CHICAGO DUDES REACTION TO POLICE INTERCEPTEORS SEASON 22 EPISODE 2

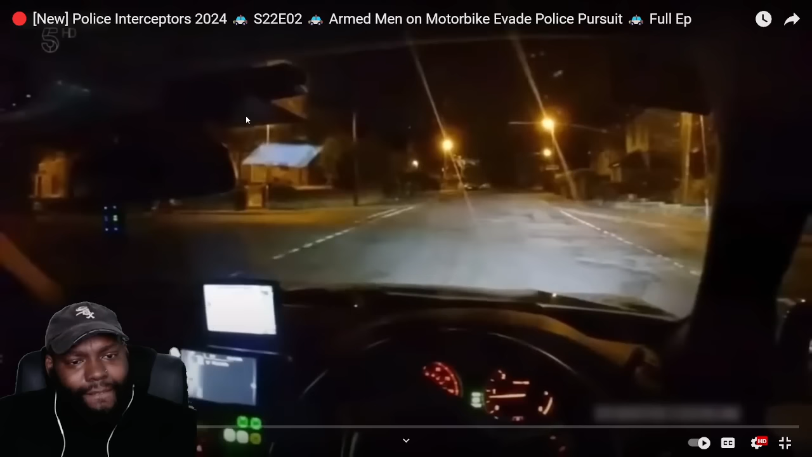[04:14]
ARVs. Location. Not in the UK. Long Lee Road at the minute. While 1,000 feet up. Oh, yeah.
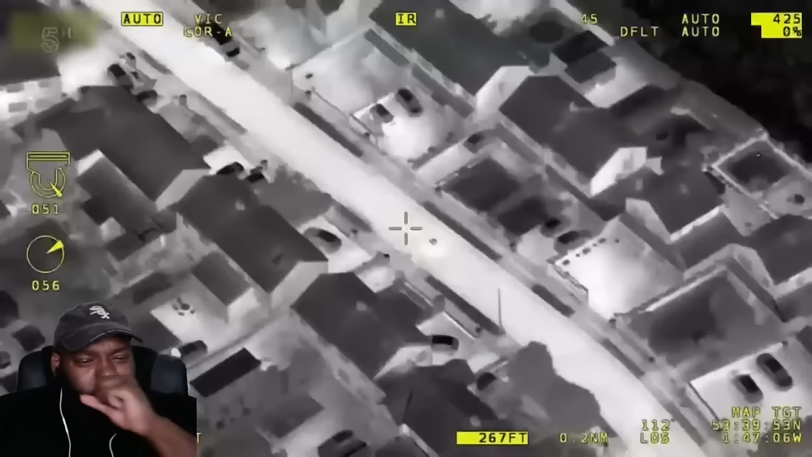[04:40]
And the fleeing bike can't hide from its thermal imaging camera. And there it is, buddy. You're out of there. It's lights out at this moment in time. The vehicle is 5 left turns ahead of you, so keep coming. Five left turns is a crazy description. Yeah, just make five left turns. You got them. The net's tightening. One.
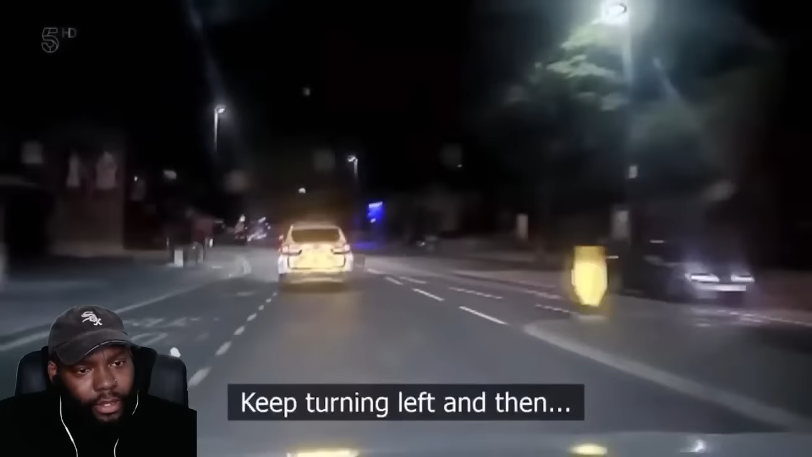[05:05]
Keep turning left.
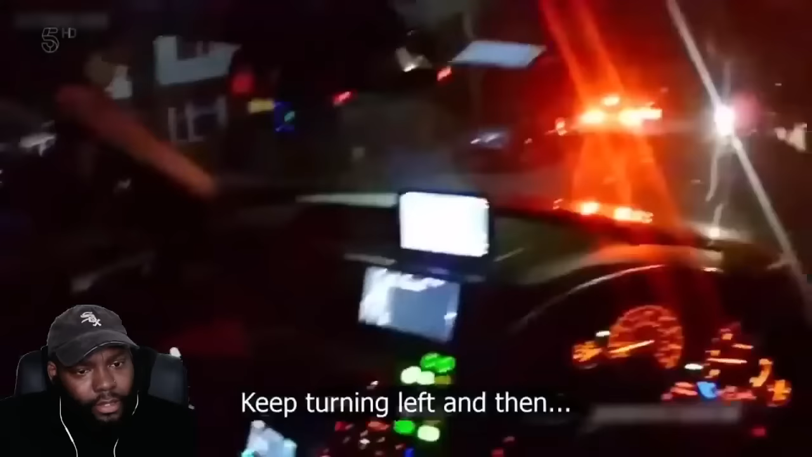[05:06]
And then there'll be another left turn just there. Coming towards you now, on your left.
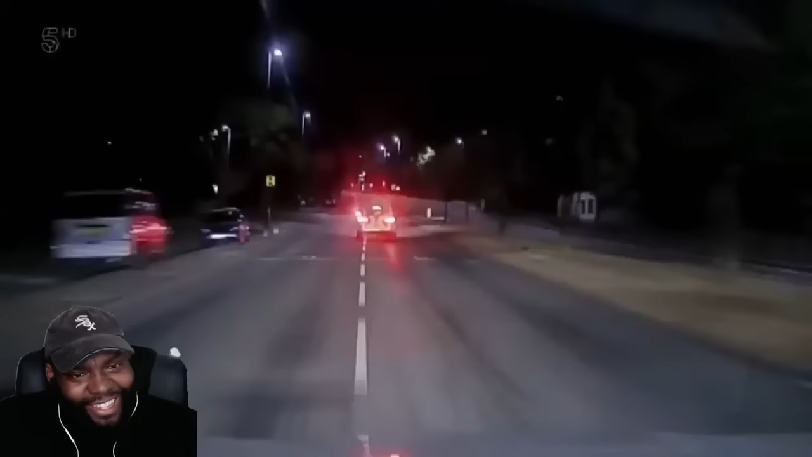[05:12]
Three armed units move to block the road. Left turn just there. But the masked gunmen
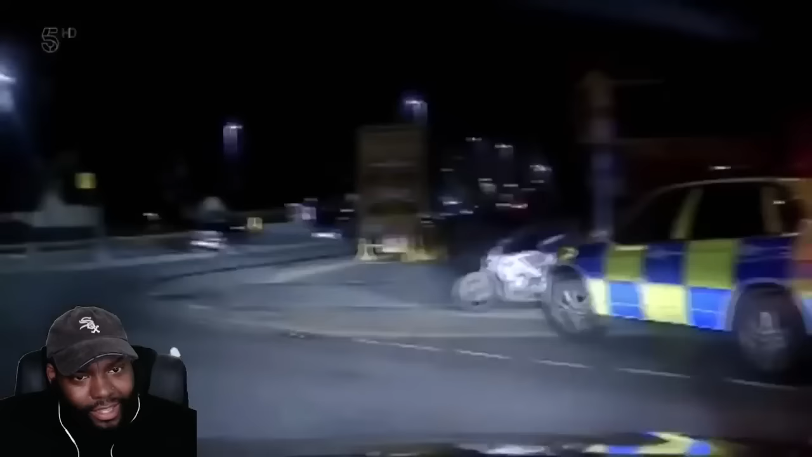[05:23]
mount the pavement and they're away.
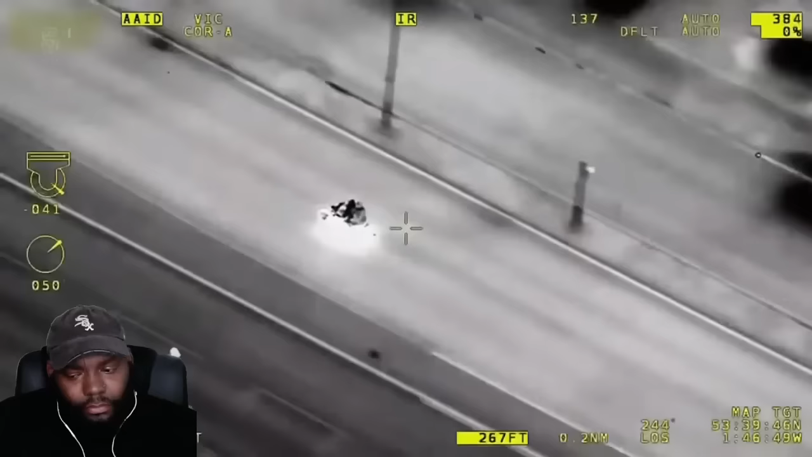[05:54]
The rider's taking big risks, but interceptors must tread carefully. Still two up, no helmets. Just look like jackets, no protective gear as I can see. The speed is quite high this time.
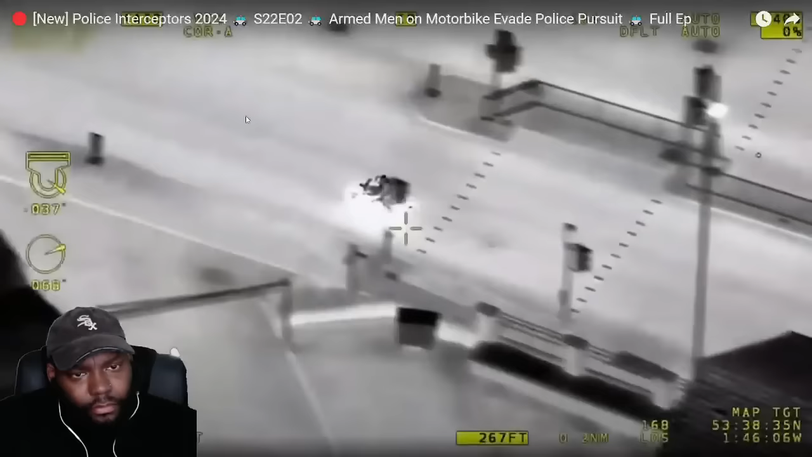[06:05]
They're going to have to split up. He's got nothing behind him directly.
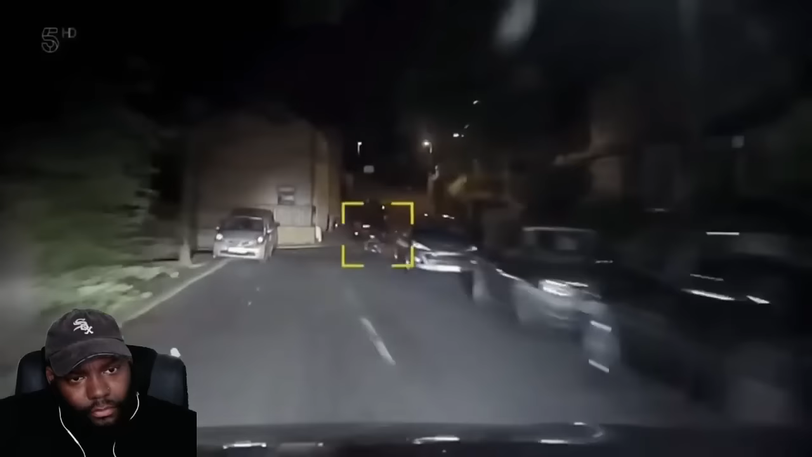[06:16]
With ARVs catching him up, the rider presses home his advantage and takes a rural road. Straight over, appears to be an off-road. Now, he's Kidroyd Lane. He's onto Somerset and he's straight over onto Longley Lane. Stand by, he's turned off.
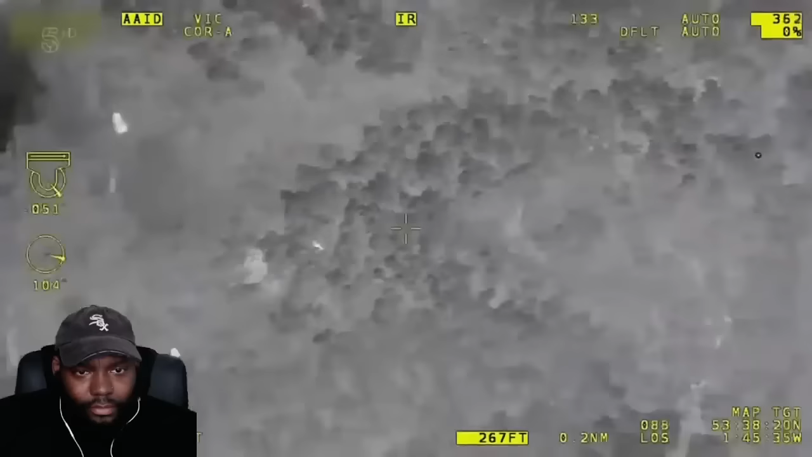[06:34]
And he's now into the Penny Spring Wood. It's dense woodland, but not dense enough.
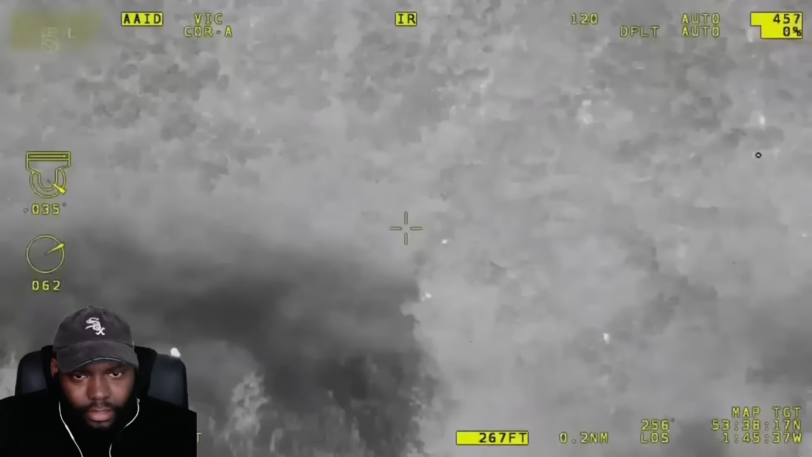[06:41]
They are off and running. They have decamped and they are on foot, trudging across the...
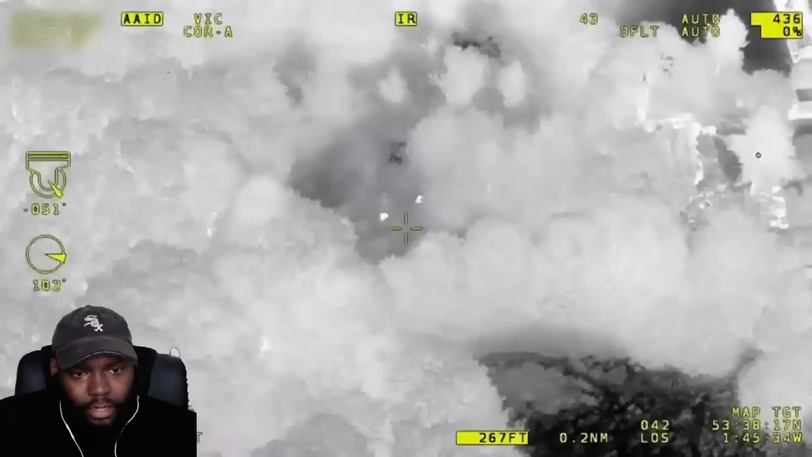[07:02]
But the chopper doesn't miss a trick, including the suspects digging in the ground. Is there somewhere marking that location? Because I think you should bury something in the ground.
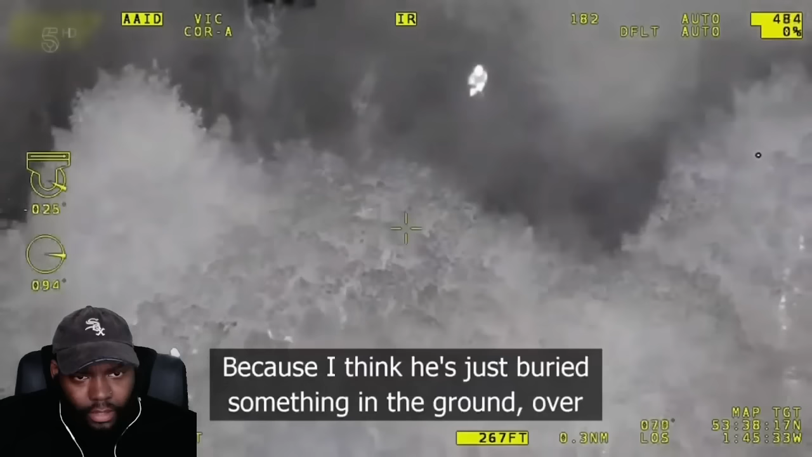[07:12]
Plus 3-1, yes, we've done that.
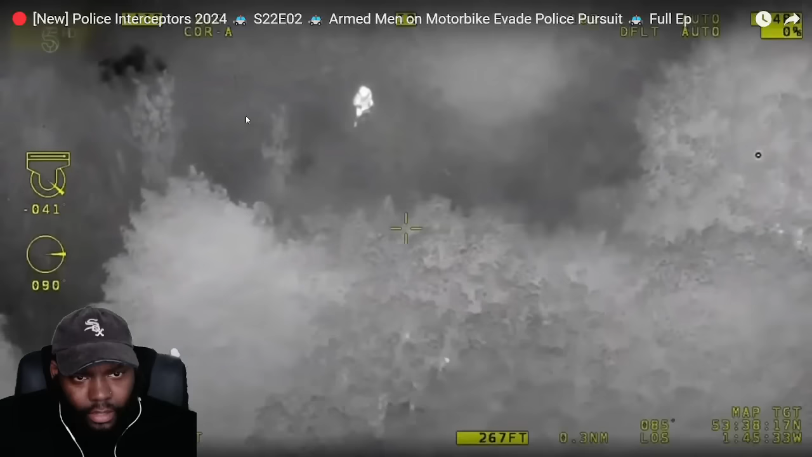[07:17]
If they buried something, it's definitely that firearm.
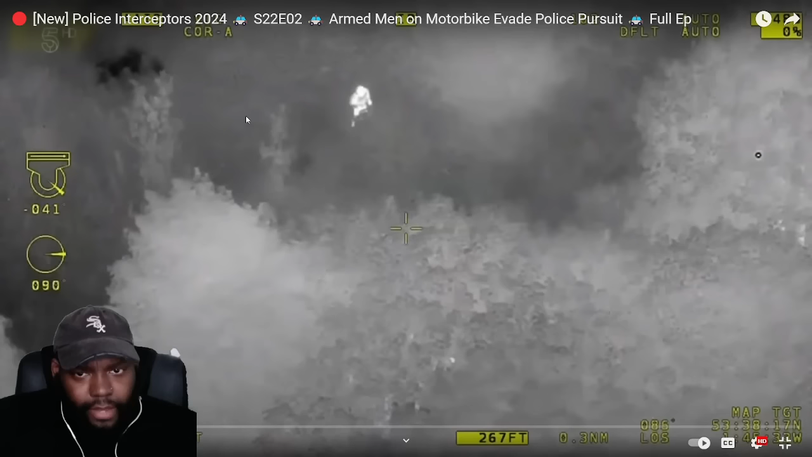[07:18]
Odds are it's not spring bolts.